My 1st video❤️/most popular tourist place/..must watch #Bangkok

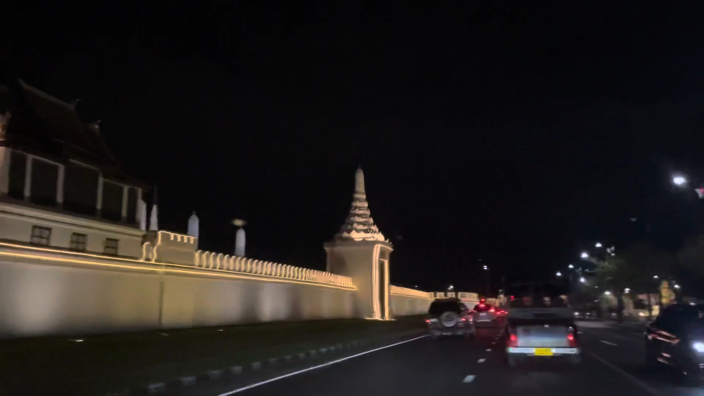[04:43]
लाइट्स जोलते थाके एई एलाकाटा पुरोटाई किन्तु एखाने राजार बिशाल बडो एरिया जुडे एई ग्रैन पैलेस्टा बानानु